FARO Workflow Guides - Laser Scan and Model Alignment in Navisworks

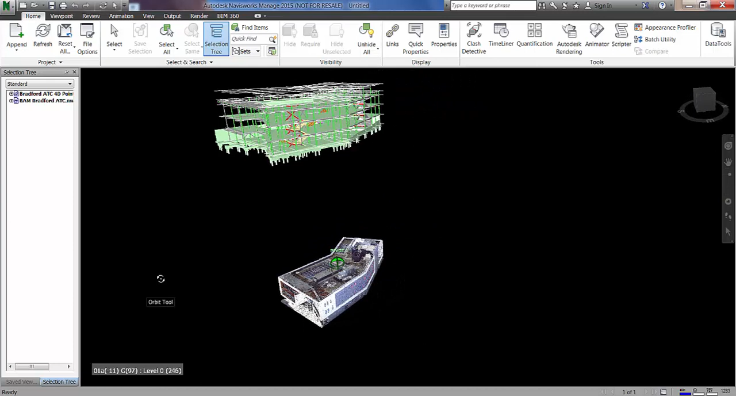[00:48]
different coordinate systems and currently we have the steelwork model showing for the design model.
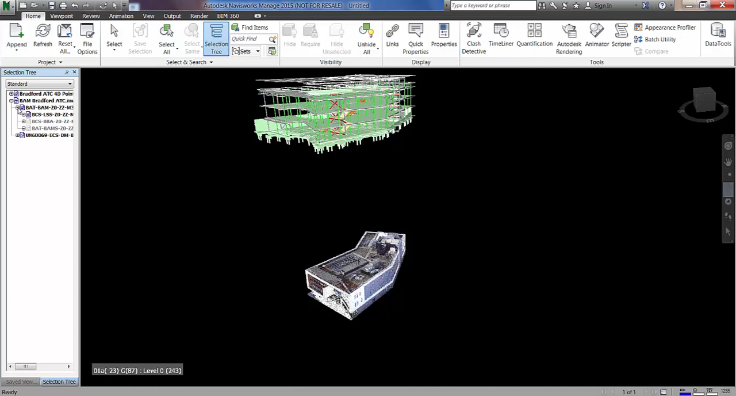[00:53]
So if I just hide that off you can see we've still got slabs there and civils. And if I just bring back in the MEP you can see we've got a full MEP design with ceilings included.
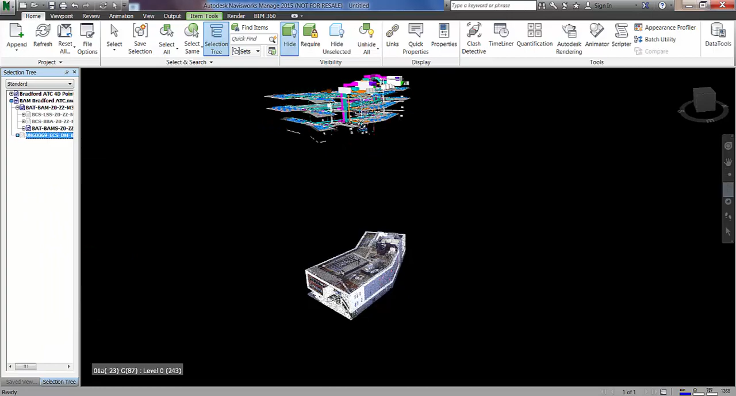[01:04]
And we also have the external envelope or the architectural design model.
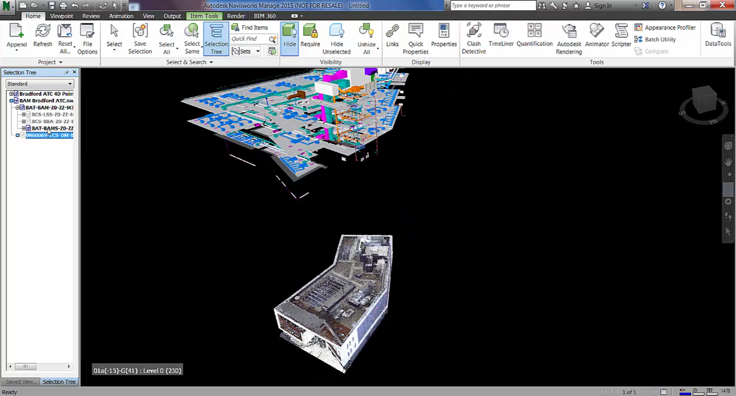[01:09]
As you can see obviously that's quite similar to the point cloud.
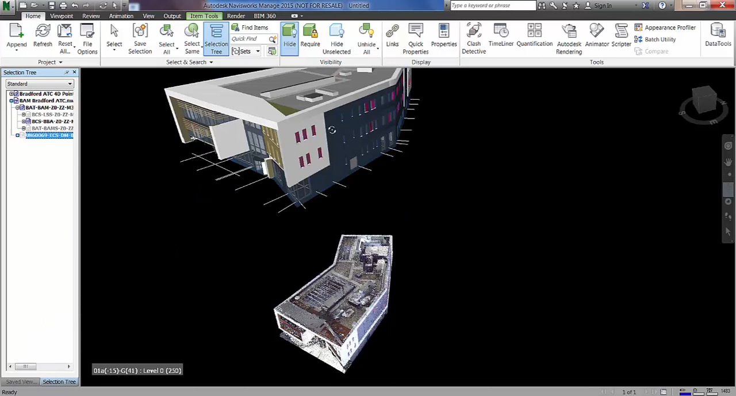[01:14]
And I'm just going to bring the steelwork model back in as this is what we're going to use to align.
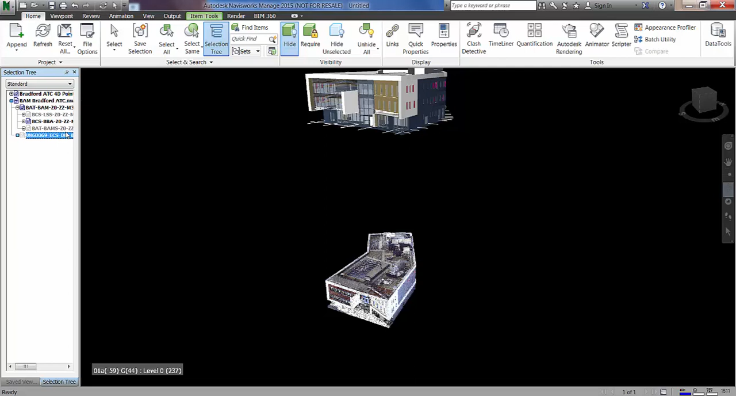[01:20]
the point cloud and the design model.
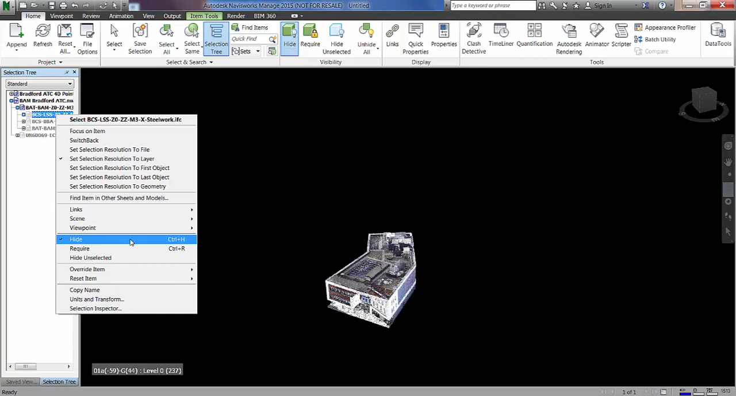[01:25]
So if I also just go into my RCP file now you'll see
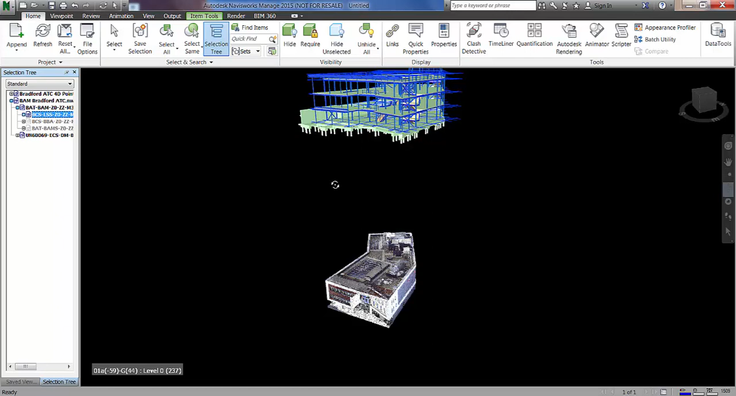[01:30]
I have got some scans that were done during the construction phase. And I've got them in as separate RCS files within the RCP file itself. So if I just turn some of those off we've just got one area here.
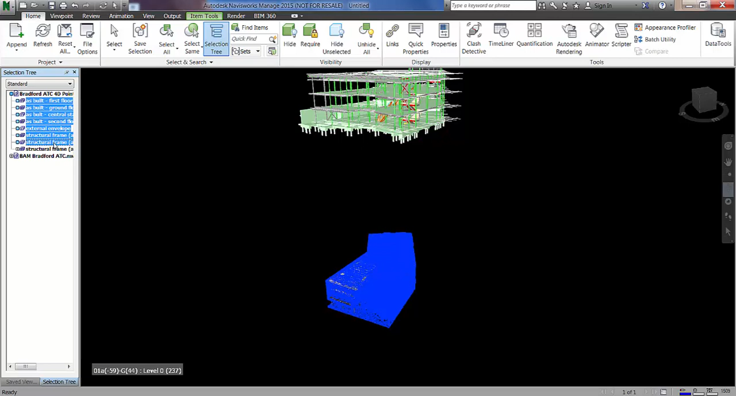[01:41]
So if we align this area to the design model